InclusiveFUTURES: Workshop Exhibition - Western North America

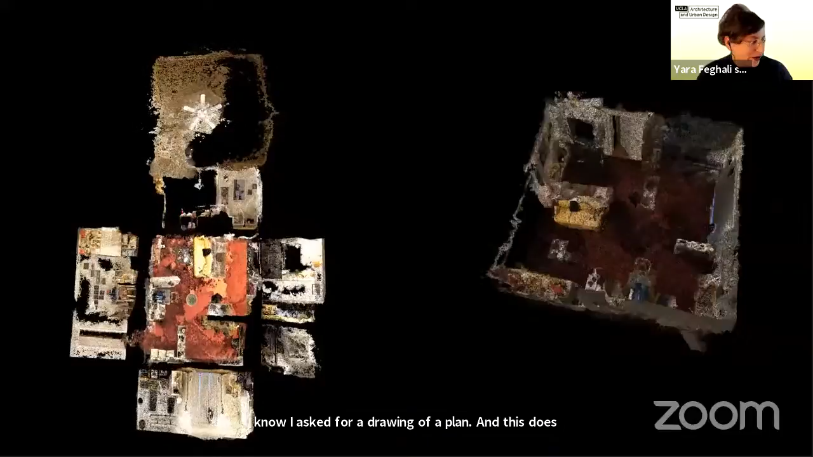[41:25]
a plan, elevation, ceiling plan, what does it mean in terms of working with photogrammetry and how do you understand that weird
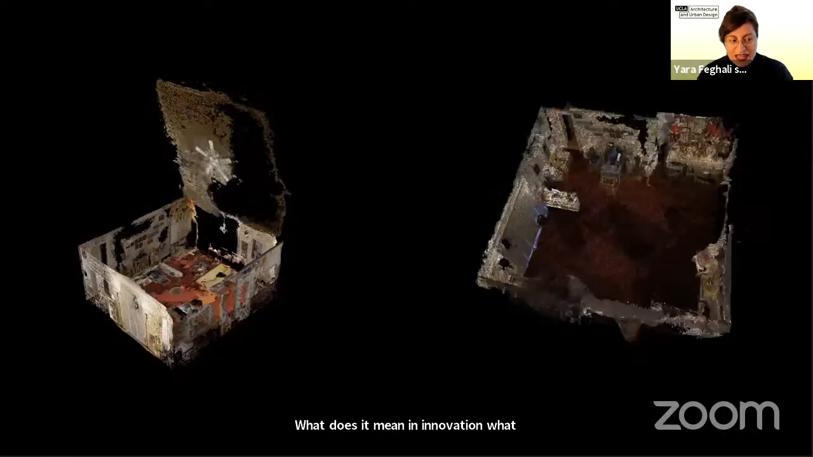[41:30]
representation where you can identify a facade,
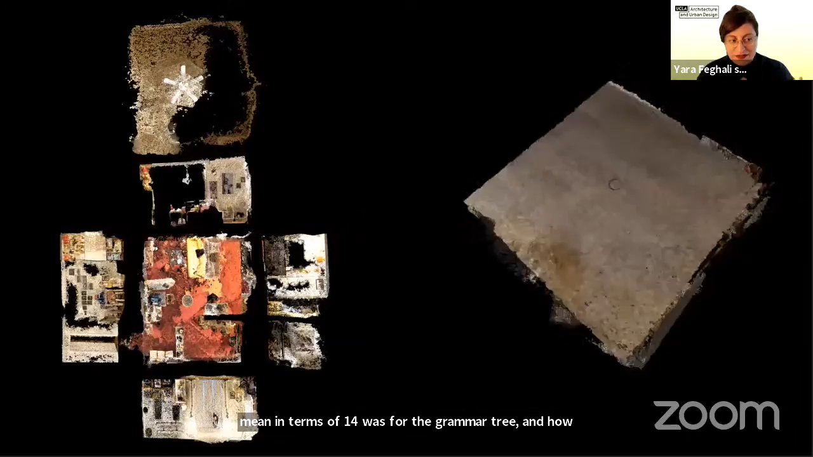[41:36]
but you cannot fully draw it, or it's not precise enough.